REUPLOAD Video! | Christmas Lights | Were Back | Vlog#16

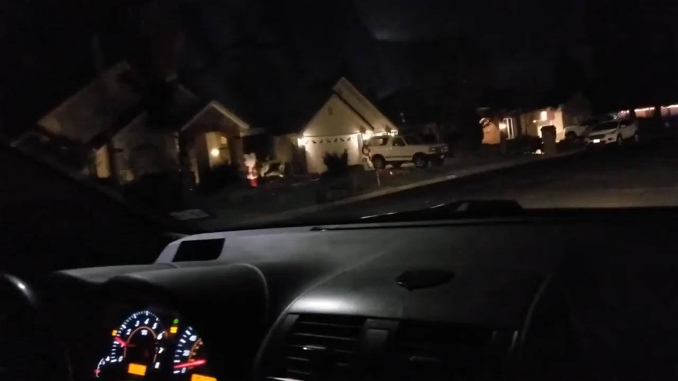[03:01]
We're not quite in December yet.
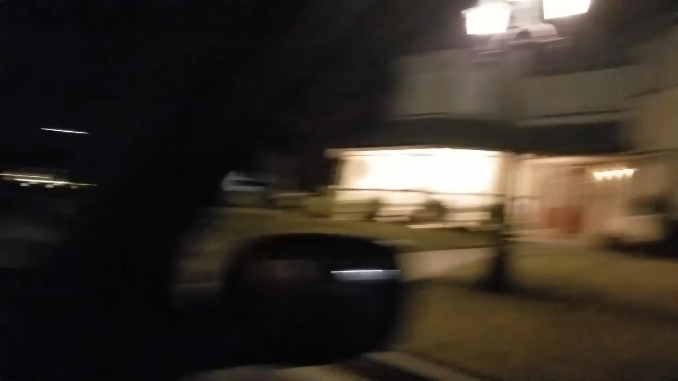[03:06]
This house is beautiful. I love that.
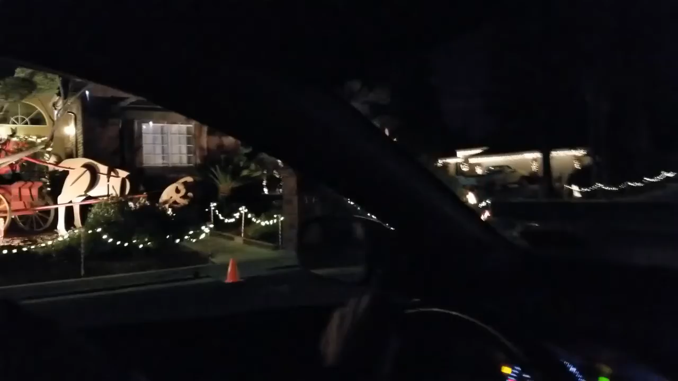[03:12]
People walk along and everything. That's pretty. There's music.
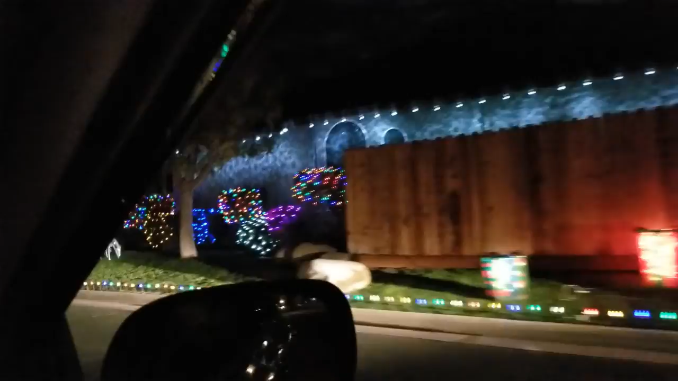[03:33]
Their wheels are gonna be pretty. I don't know, but this is pretty. That's pretty.